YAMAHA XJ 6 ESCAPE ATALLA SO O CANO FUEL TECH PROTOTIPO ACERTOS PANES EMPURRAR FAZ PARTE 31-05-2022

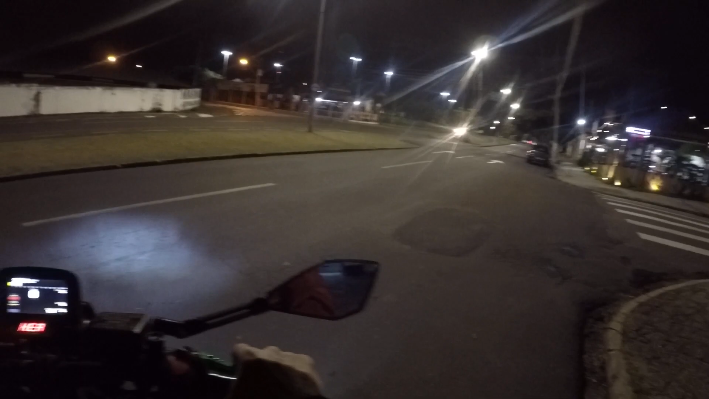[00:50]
Deixar a seta ligada pros caras verem Que a moto está parada aqui Correto?